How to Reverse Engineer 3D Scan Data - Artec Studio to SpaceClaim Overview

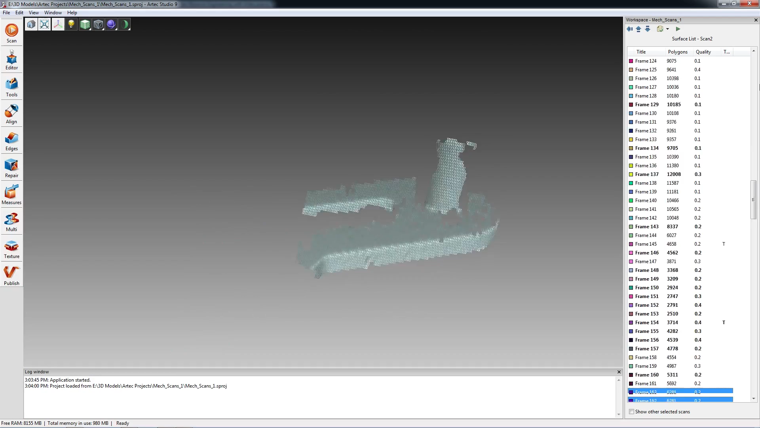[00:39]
Here I have Artec Studio. I have used an Artec EVA 3D scanner to scan the bracket that I just showed you.